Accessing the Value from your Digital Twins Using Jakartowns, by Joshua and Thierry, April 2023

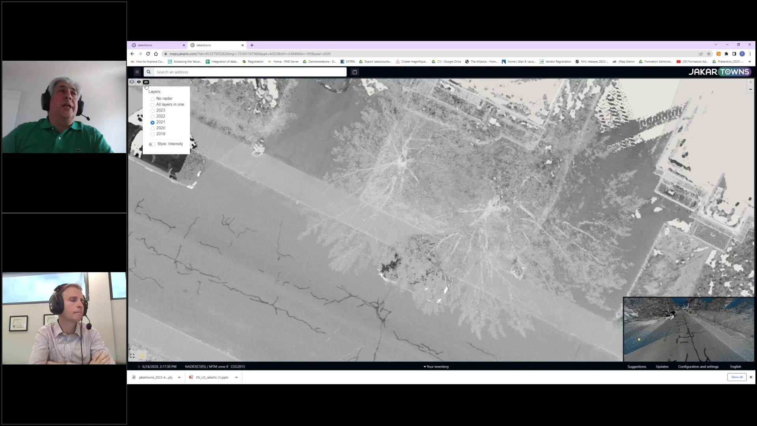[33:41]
So by using the lowest points, you would erase the trees to focus more on the ground itself. We're also working on some others as well. This one is the intensity of the return of the laser, but we can also show one that we've created called verticality,
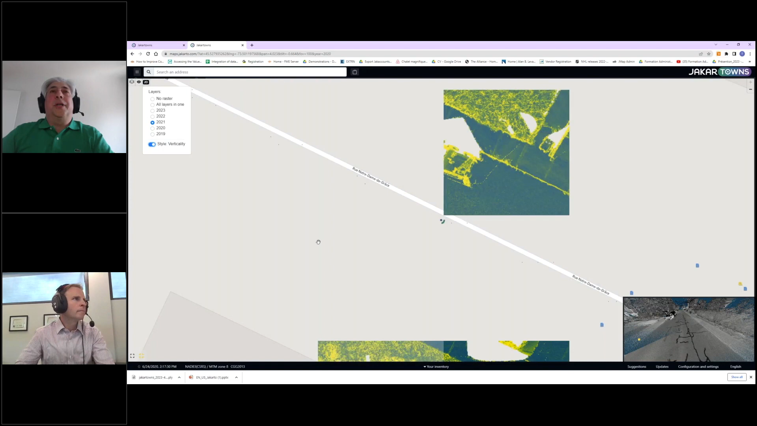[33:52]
which emphasizes the changes in verticality,
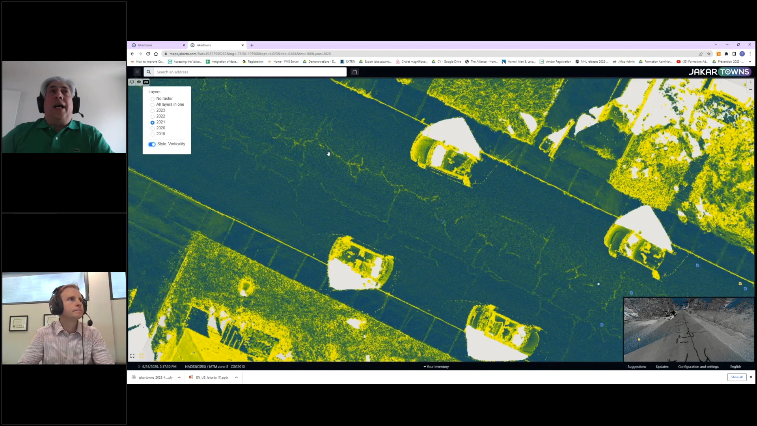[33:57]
which I found are really useful if you wanted to, for example,
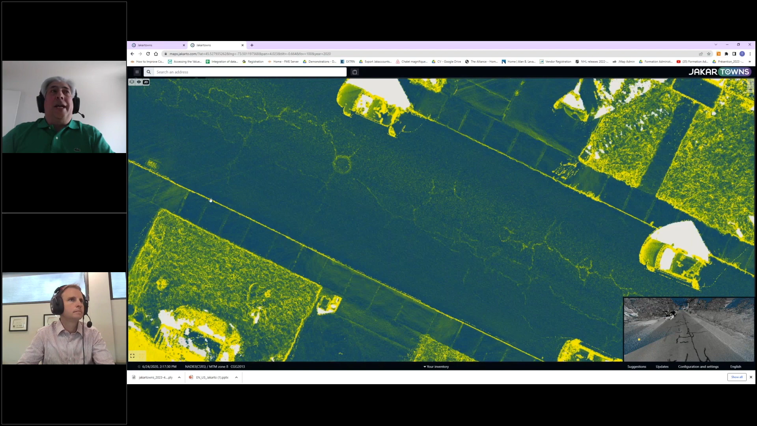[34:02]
trace a curb or any feature that show a change in verticality.
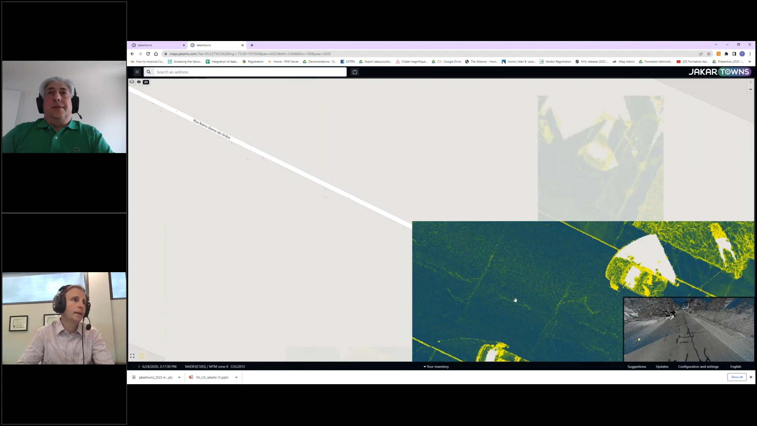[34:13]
Yeah, I mean it's a really unique representation of the data too. That just it really pops the curb lines out, and of course the cracking and the individual the ceiling.
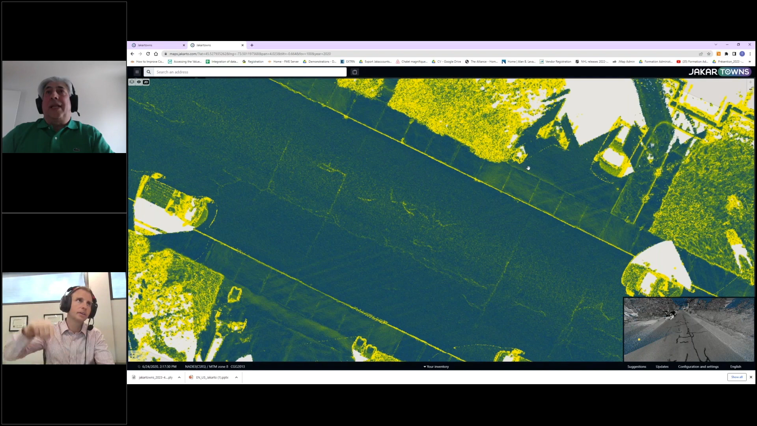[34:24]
slabs of the, yeah, the Yeah, you can ceilings see as where the well. ceiling is, where things have been sealed and where things are, there's a sort of a deficit there. Exactly. And we've also we're working on showing the classification. So the initial classification I showed in the PowerPoint will be available soon in there, as well as shaded relief for if you're more interested in looking at variation of
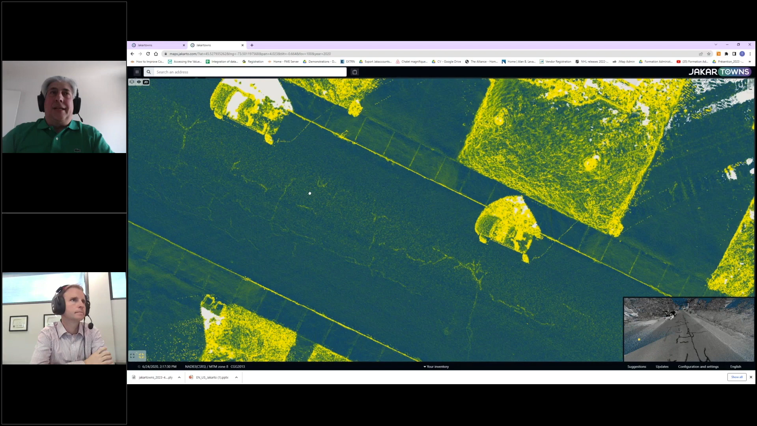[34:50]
the surface. So those And are interesting this is for not me. already previously stored. It's generating on the fly as you step through the point cloud right now, or the Exactly. area. Oh, wow. Exactly. So if I wanna, yeah. So basically, that's So you're not ours. increasing your storage costs by creating all these sub images. You're doing it on the fly and using the compute power of the native hosting server. Exactly.
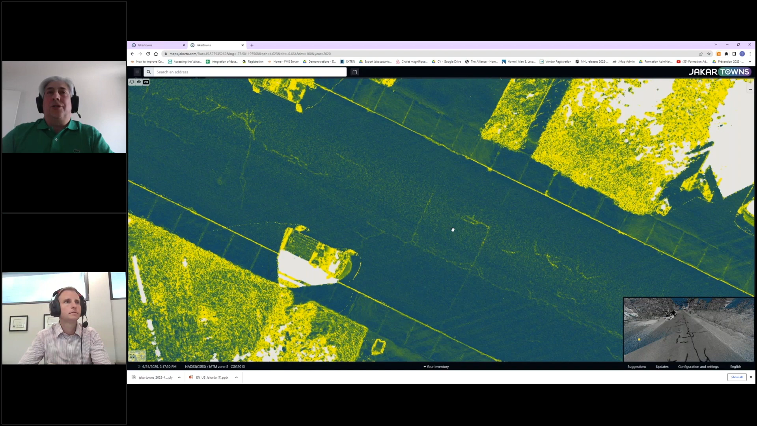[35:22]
Yeah, those are cloud functions, so they're able to scale very well. But they also we've created the display threshold because it would take too much power.
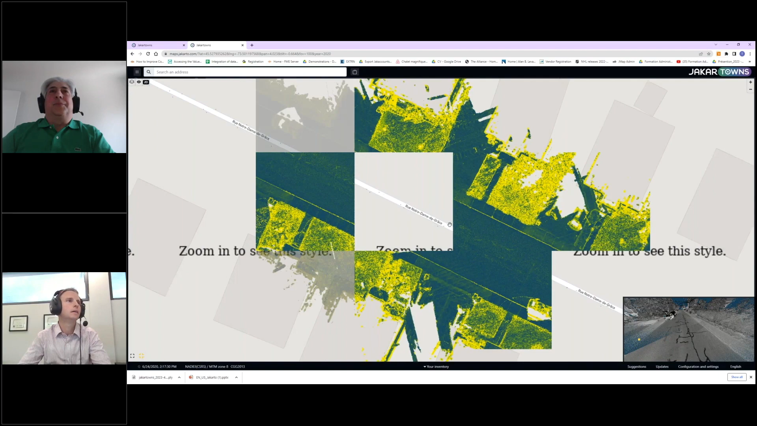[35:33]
So basically, when you're zoomed in, you're able. Although the display threshold is a little higher for the intensity, because there's less calculation to be done. It's just basically flattening the point cloud intensity channel, where the other is more computation based on looking at the variation in elevation for the verticality.